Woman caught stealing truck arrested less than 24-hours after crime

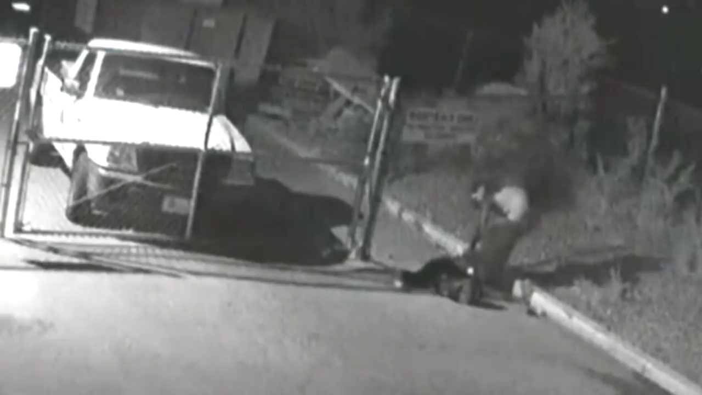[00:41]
To get out, they plowed right through the Floorscapes security fence.